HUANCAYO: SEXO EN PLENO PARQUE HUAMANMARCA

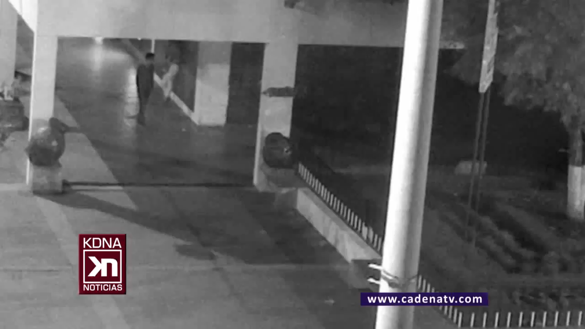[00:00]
El parque Guaman Marca también es un hotel al paso.